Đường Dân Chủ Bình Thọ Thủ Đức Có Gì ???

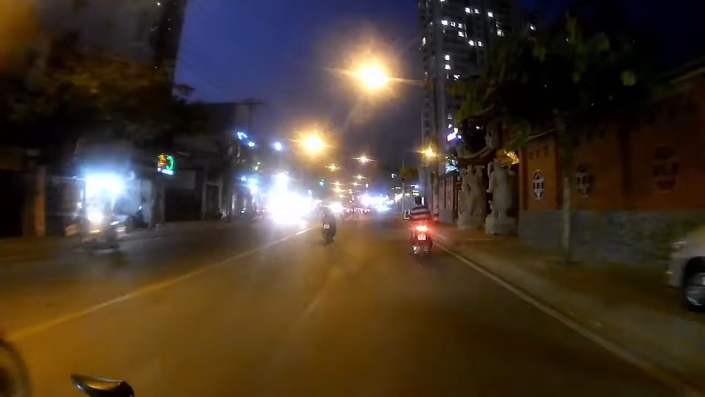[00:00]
Hi, xin chào các bạn nha. Bây giờ mình đang đứng ở đầu đường Dân Chủ nè. Bây giờ mình sẽ rẽ vào đường Dân Chủ, qua lại dòng Sen.